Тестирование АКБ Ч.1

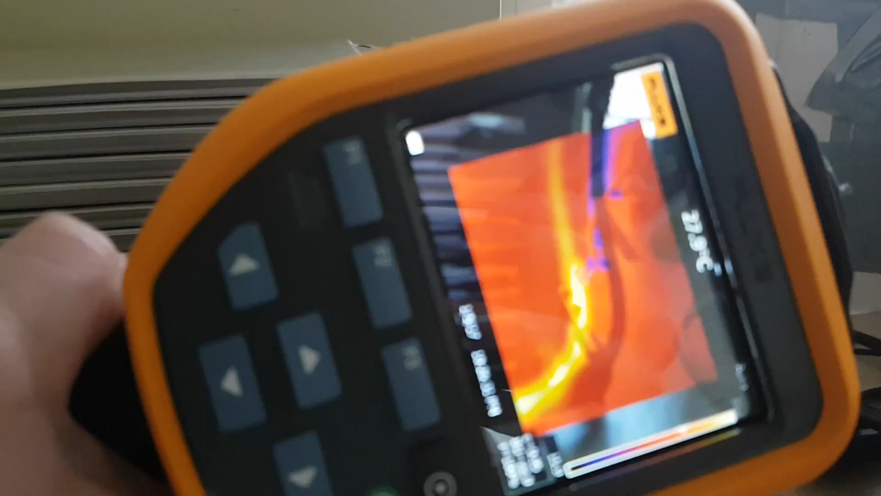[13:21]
Нет ли там веющихся внутри? Смотрим на них. Не видно, все нормально.
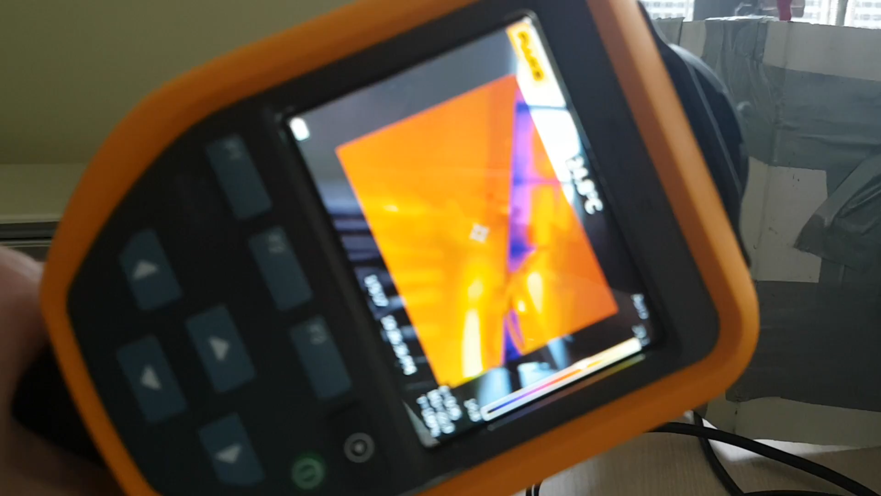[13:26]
Под крышкой ничего у нас не греется. Все нормально? Угу.
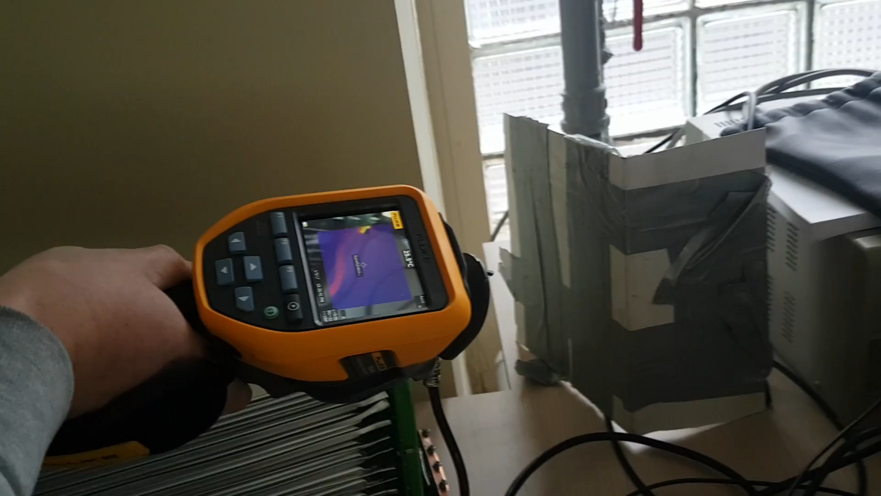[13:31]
Ну, слава богу. Значит, батарейка сама исполнена качественно.
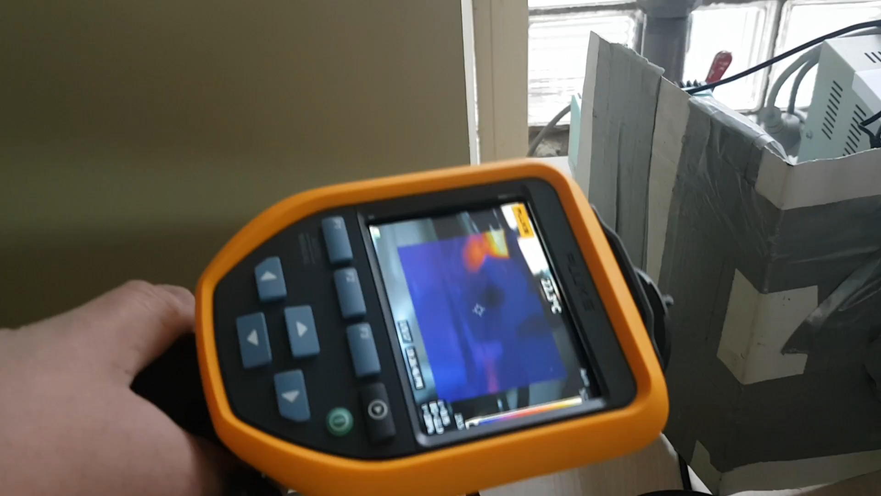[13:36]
Вместо нахлопо присоединяем к камеру.
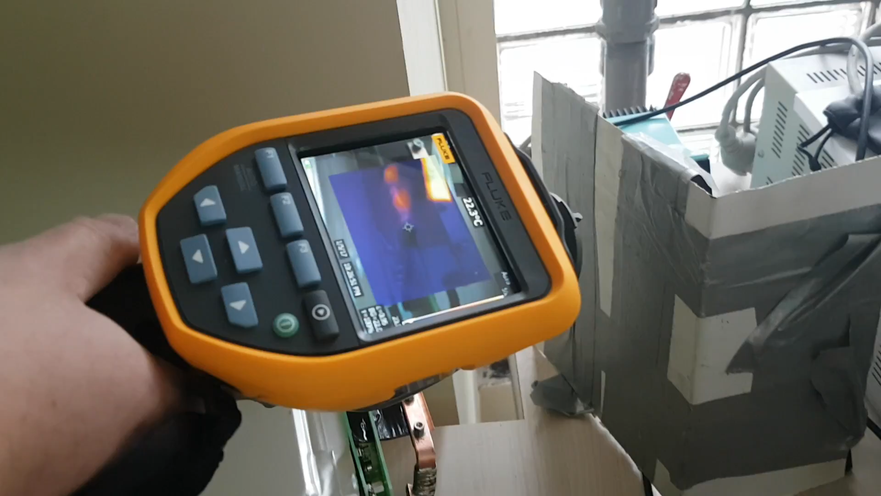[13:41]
А можно пайку показать? Вот так на это место пайки.
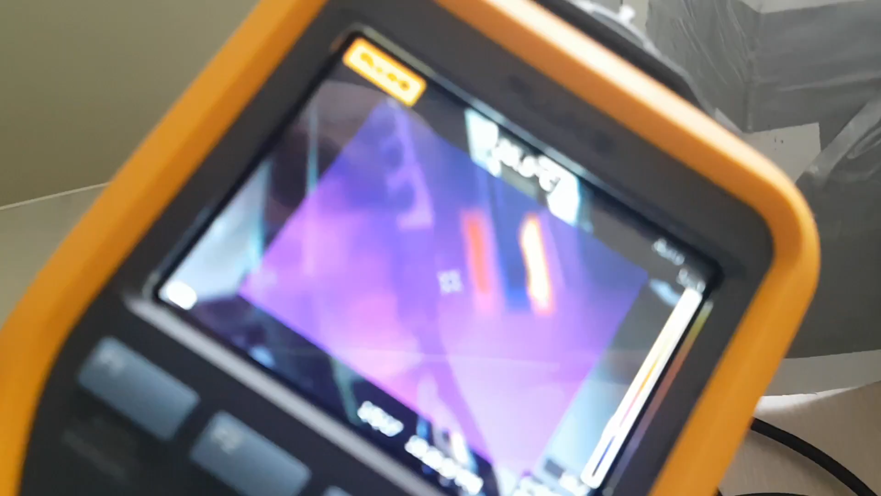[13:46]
Посмотреть. Камера, наводись. Холодная. Холодная, отлично.
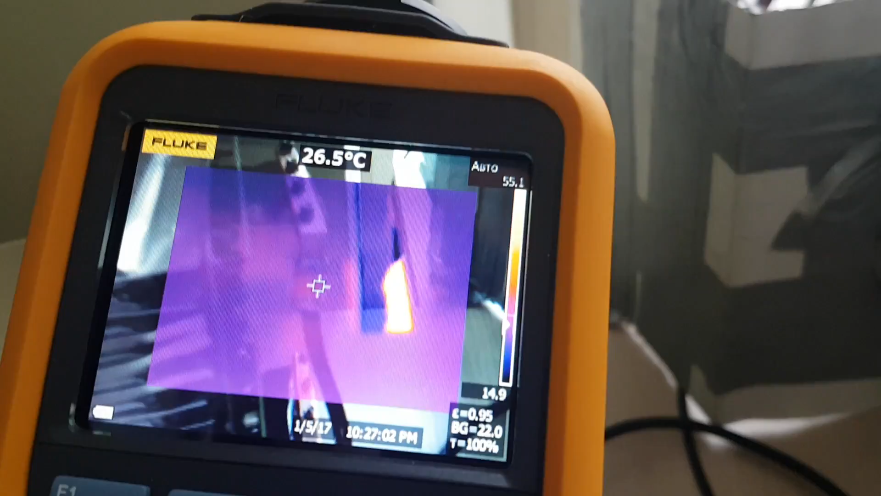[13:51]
On screen: spot 26.5°C
Еще раз вот это.
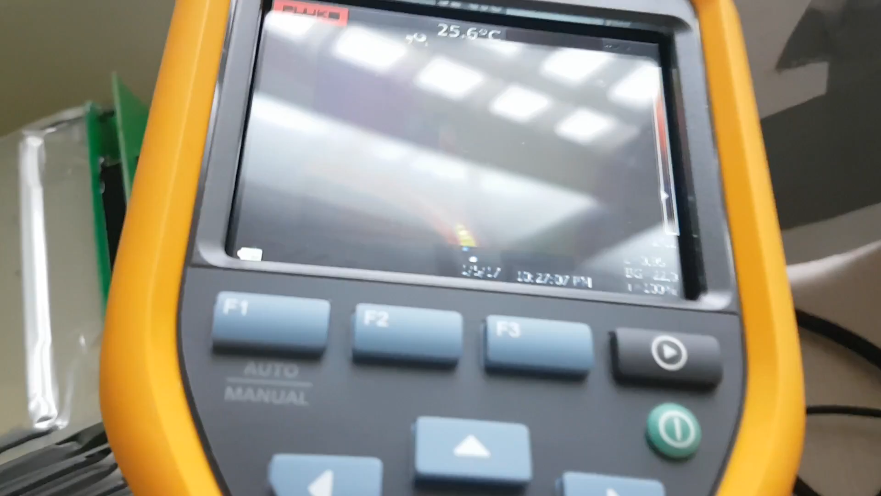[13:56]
On screen: spot 25.6°C
Сколько у него градусов это? Ну, 28 в принципе, почти остановилось.
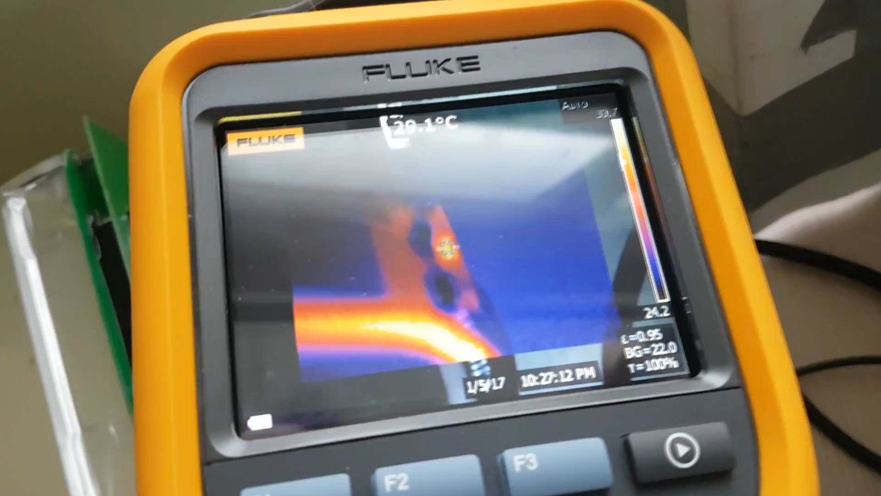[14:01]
Ну, лучше с той стороны подойти тут. Ну, все, в принципе, понятно.
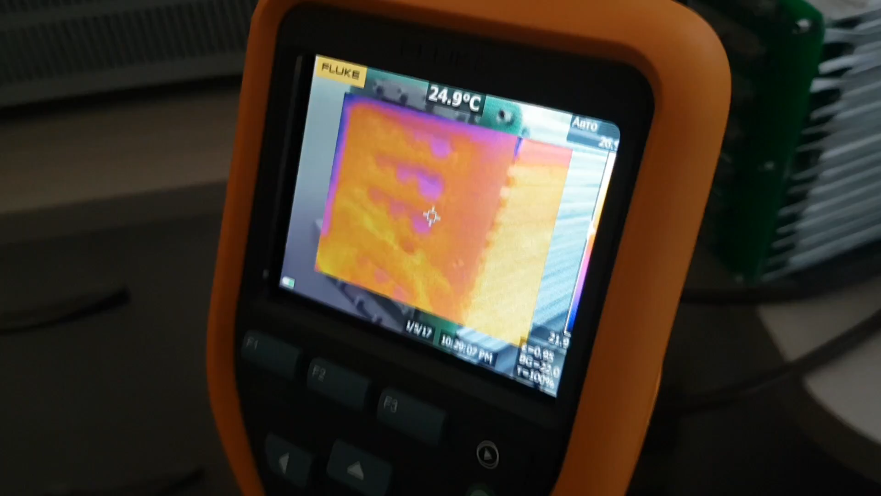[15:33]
On screen: spot 24.9°C
Контакты холоднее, чем сама батарея. Я именно пакеты имею в виду.
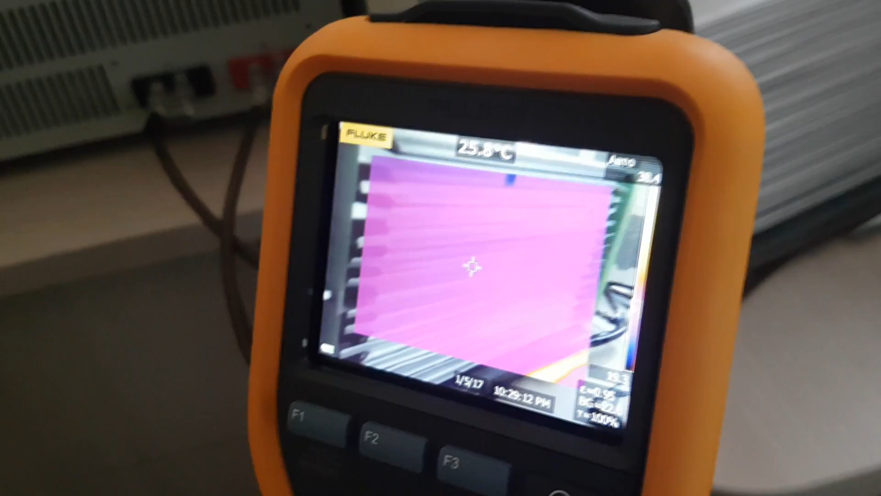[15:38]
То есть пакеты теплее, чем контакты. Пропряжение на холодильнике.
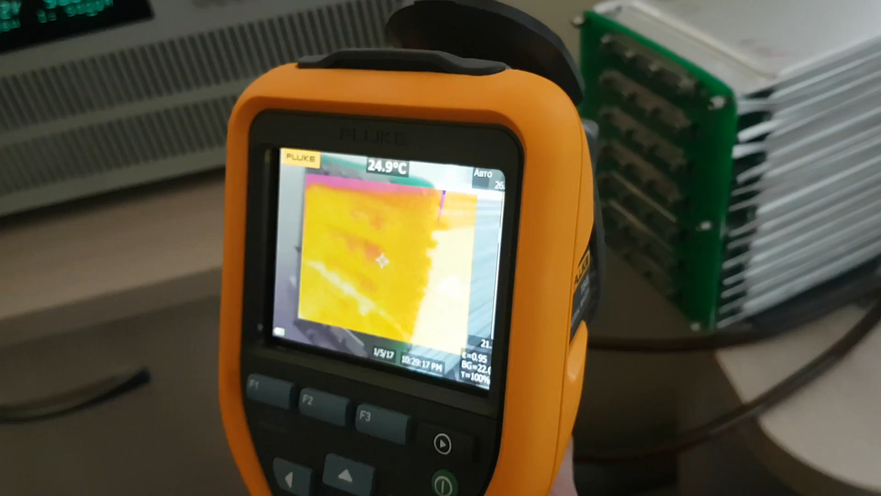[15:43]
On screen: spot 24.9°C
То есть контакты 24 градуса, это практически не нагрелись.
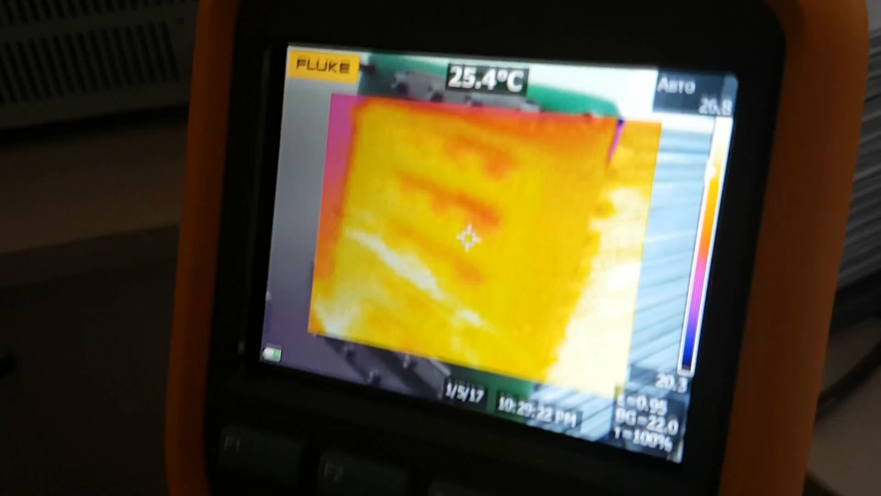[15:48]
On screen: spot 25.4°C
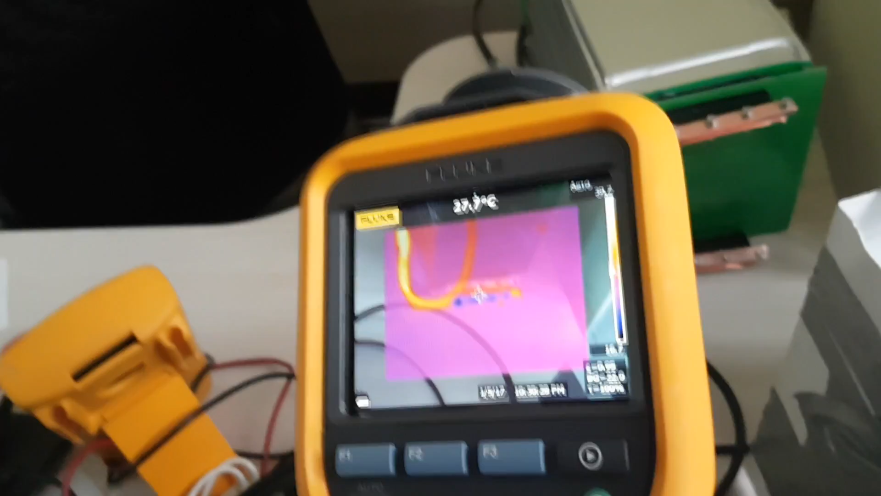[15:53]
О, болты и контакты остыли у нас. Он один, по-моему, греется или нет.
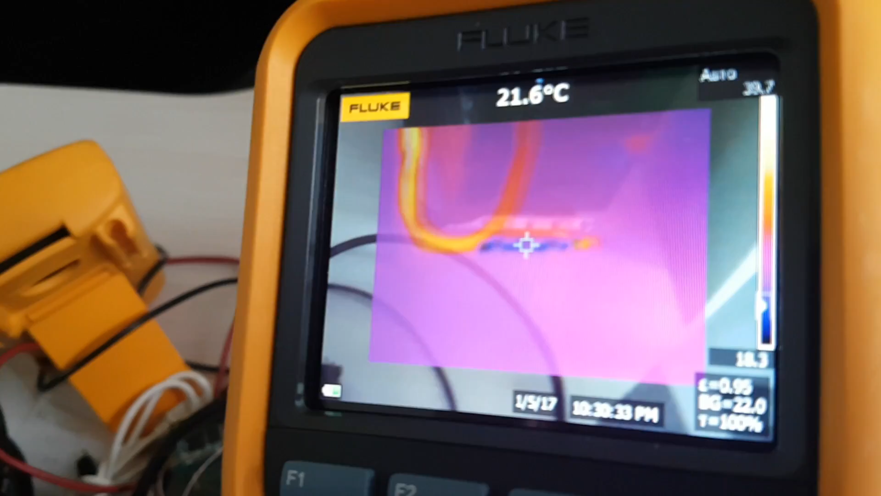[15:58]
On screen: spot 21.6°C
Ну, тут сложно. Нет, ну это не обтянуто.
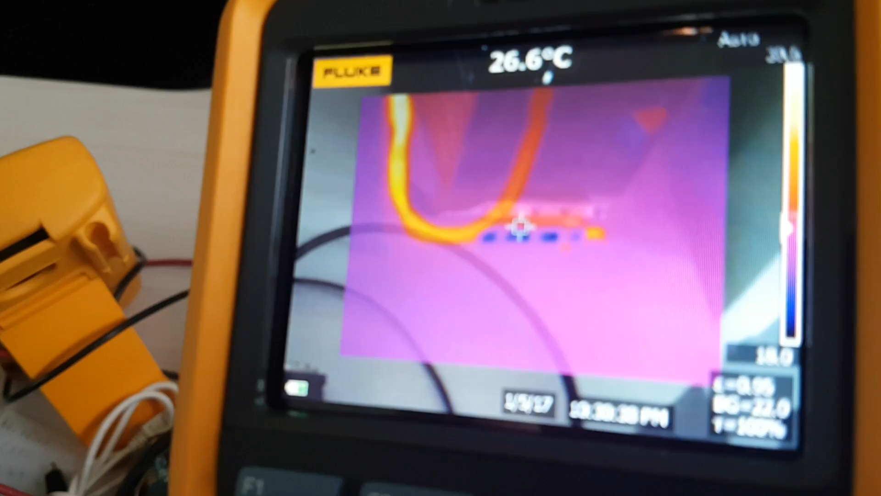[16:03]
On screen: spot 26.6°C
Просто, я не знаю, вот это как раз... Согрелось, наверное. Это то, как раз, о чем я форумчанам говорил однажды.
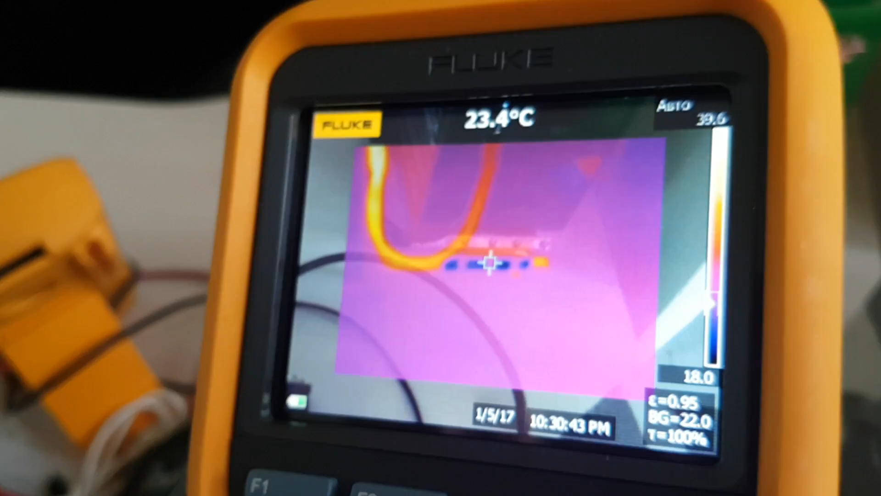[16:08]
On screen: spot 23.4°C
Не его сопротивление проводников, а о переходном сопротивлении.
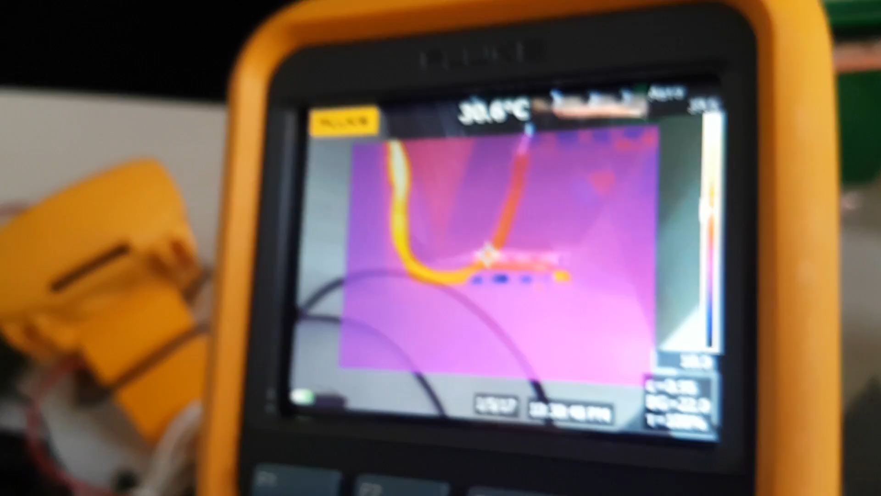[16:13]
Вот это как раз оно себя и показывает. Переходное сопротивление.